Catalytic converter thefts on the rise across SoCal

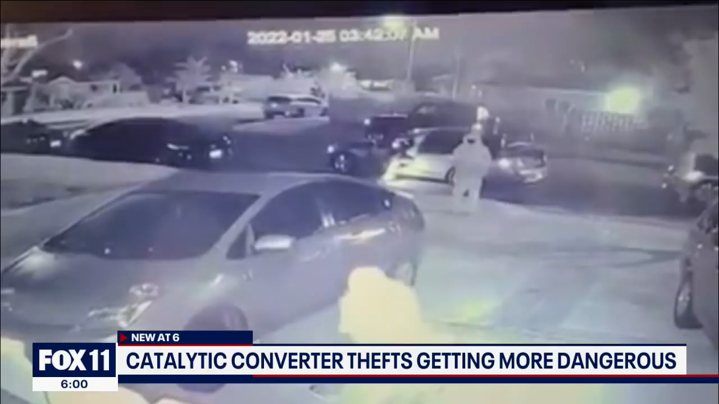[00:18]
Surveillance video from a home in Covina's Valentine Place. You can see suspects are lifting a Prius to steal the catalytic converter, but this is not just one suspect. It's several arriving in more than one vehicle. L. A a county sheriff investigators saying these suspects are not only organized. They appear to be armed, and the target is definitely the Prius as you may have seen in our coverage.